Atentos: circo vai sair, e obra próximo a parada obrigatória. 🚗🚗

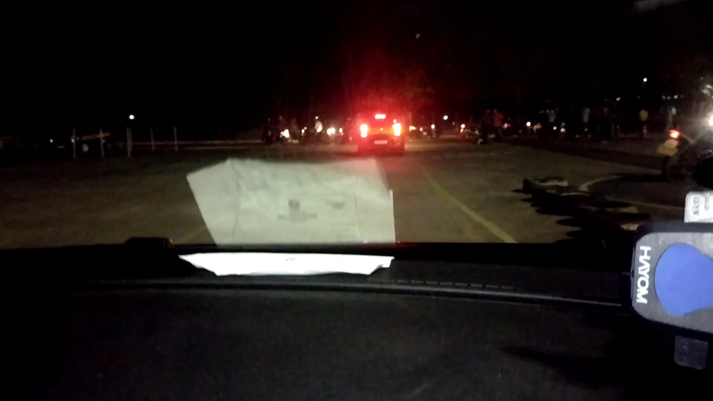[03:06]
não sair dali o percurso vai continuar a mesma coisa tá
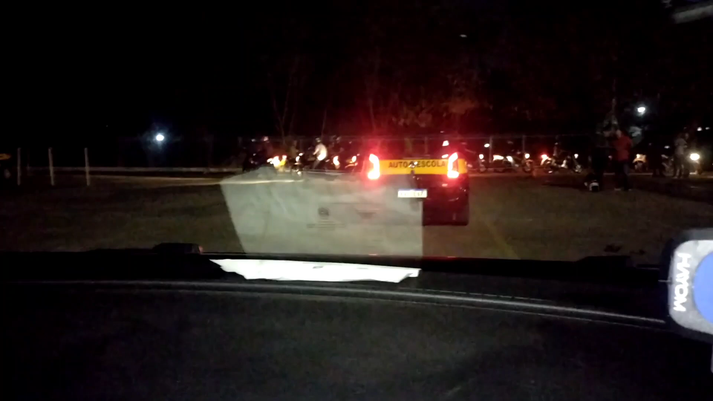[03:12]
do que como está com o circo beleza pessoal então como eu falei não gosto de gravar à noite aqui é o final da prova ponto morto peito de mão e seta desligado
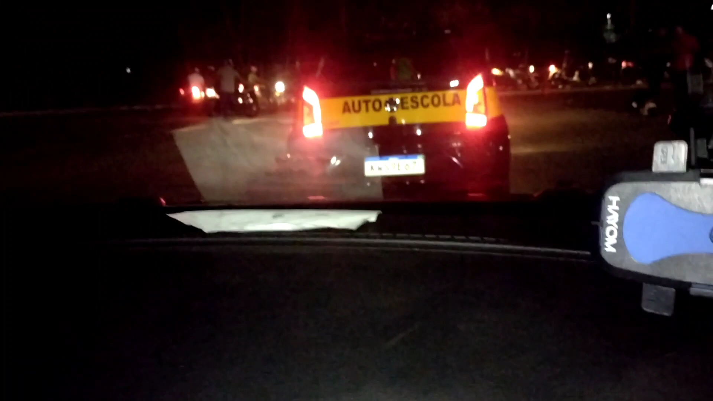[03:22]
mas em função dessa mudança tá aí eu tô mostrando aqui porque eu sei que tem um pessoal que pode estar fazendo alguns alunos podem estar fazendo prova agora essa semana tá tá e já se deparar com essa mudanças em mim entendeu não é nada assim a normal vai continuar a mesma coisa só que a parada obrigatória lá que vocês param de terceira tá um pouquinho antes do que o comum